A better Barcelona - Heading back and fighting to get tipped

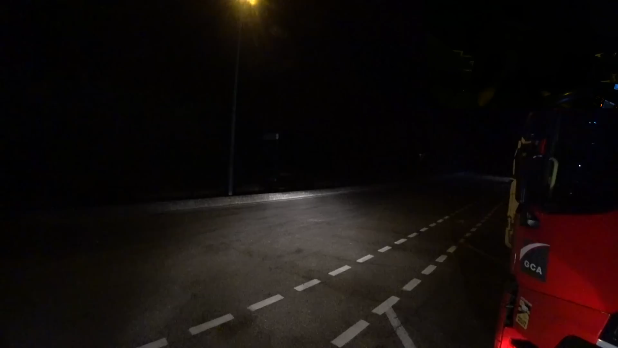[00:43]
There we go. Should have enough just about to move. Try and get away as quietly as possible. No one coming, unsurprisingly, at this time.
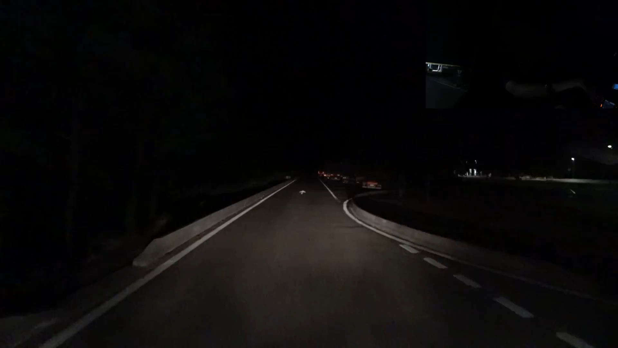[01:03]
Hours to make as much progress as possible.
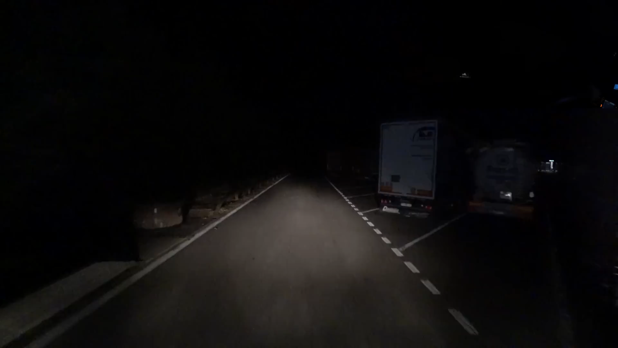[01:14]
And that's pretty much us for the next 4.5 hours. There you go. Apart from hills and any toll booths, there's nothing really going to slow us down. Sun's up at last, and I think I'm sold now.